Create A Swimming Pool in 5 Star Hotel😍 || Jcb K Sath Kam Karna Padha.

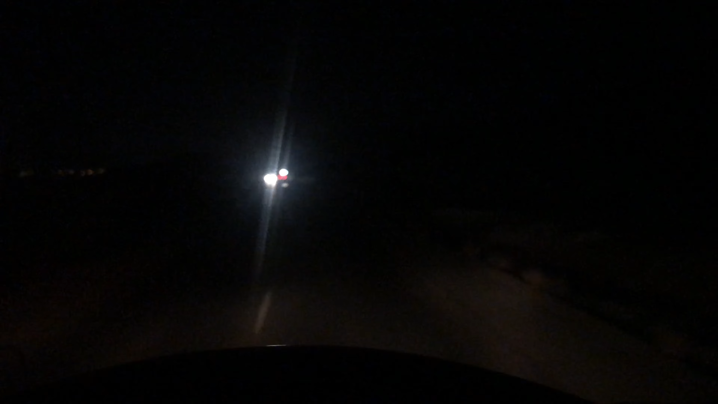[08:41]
سارا ماؤنٹین ایریا ہے پہاڑی ایریا لیکن ابھی رات ہے تو رات کو یہاں سے صرف سوائے روڈ کے کچھ بھی نظر نہیں آئے گا
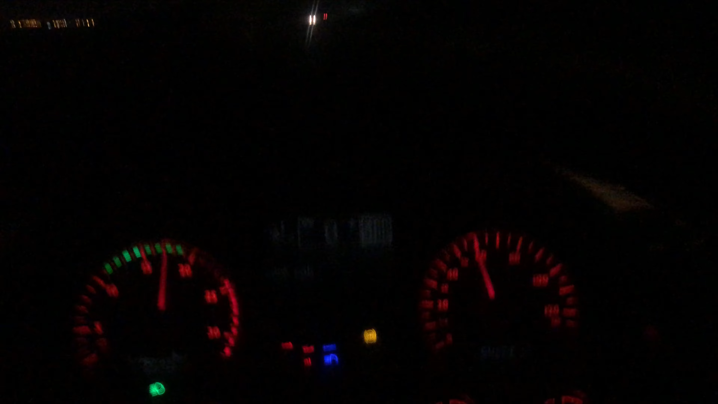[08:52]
تو گائز ابھی میں فرق میں ہنٹر ہونے والا ہوں اور یہ بھی ہائترا سوالا روڈ ہے رات کا نیو ہے اور لائٹس جائے ہیں رنگ برنگی
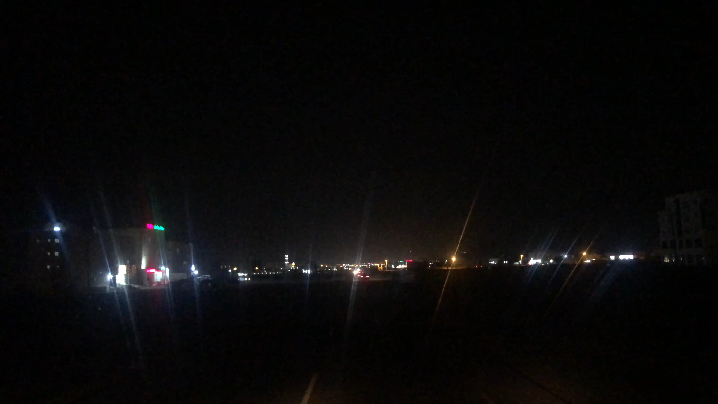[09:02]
نظر آرہی ہیں وائٹ ییلو گرین ریٹ سمتھنگ لائک دیٹ ایسی کی لائٹس نظر آرہی ہیں سامنے لیکن بہت کول صورت لگ رہی ہیں تو فائنلی گائز ابھی بزار میں ہنٹر ہو گئے ہیں
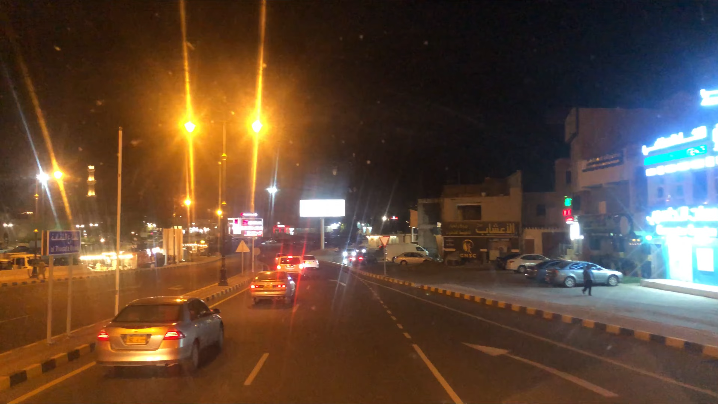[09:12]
اور الحمدللہ خیریہ سے یہ گھر پہنچنے والے ہیں اور ابھی آپ دیکھ سکتے ہیں گراش وغیرہ جو ہے وہ بھی بالکل ختم ہو گیا ہوگا ہے اور چند گاڑییں جو ہیں وہ بھی پارکنگ میں موجود ہیں